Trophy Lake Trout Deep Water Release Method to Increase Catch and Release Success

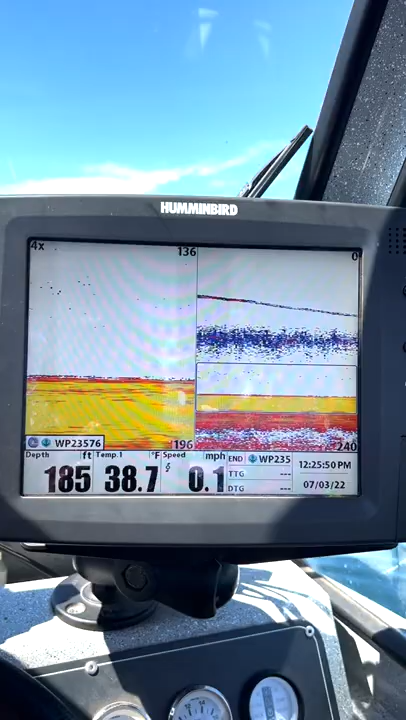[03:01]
On screen: depth 185 ft, water 38.7°F, speed 0.1 mph
There he is about 20 feet down. Okay. One of those fish is the one that came to check us out and one of those is the one we just let go.
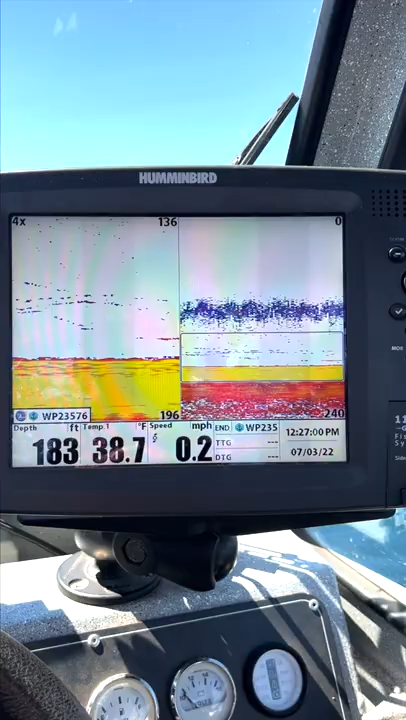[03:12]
On screen: depth 183 ft, water 38.7°F, speed 0.2 mph
In any case I'm gonna start reeling my release up and we'll see that the other fish come right down to the bottom.
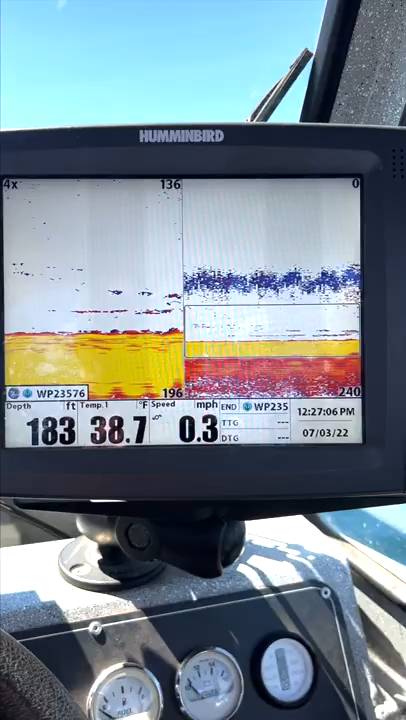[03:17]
On screen: depth 183 ft, water 38.7°F, speed 0.3 mph
That's my weight coming back up and one of those two is the fish we just let go.
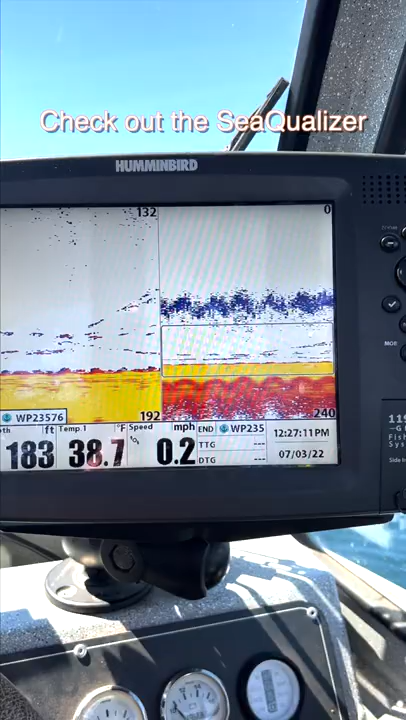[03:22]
On screen: depth 183 ft, water 38.7°F, speed 0.2 mph
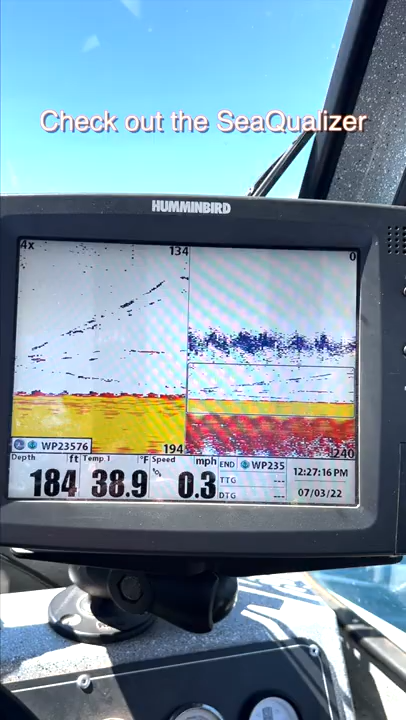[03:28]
On screen: depth 184 ft, water 38.9°F, speed 0.3 mph
And here's a fish chasing back up.
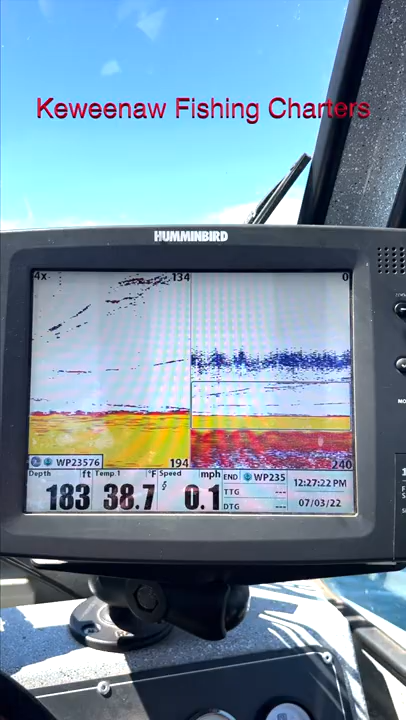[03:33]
On screen: depth 183 ft, water 38.7°F, speed 0.1 mph
They're pretty smart out here are they? Acting like they've never seen a lure.